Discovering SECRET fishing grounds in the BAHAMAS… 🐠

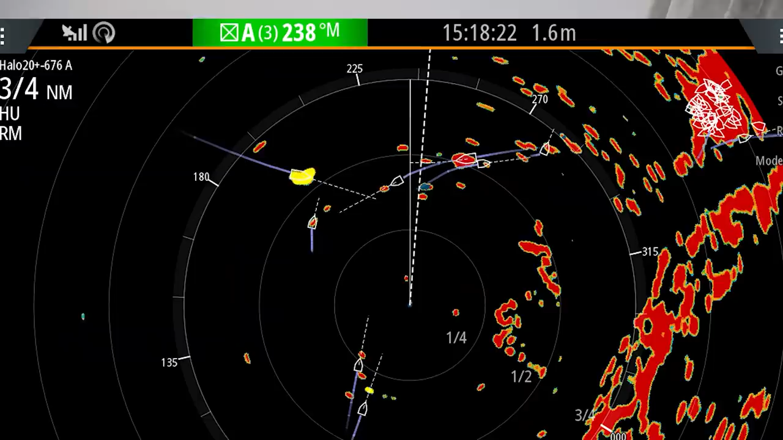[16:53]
On an Atlantic crossing, if there's a squall coming, you can pick it up on the radar.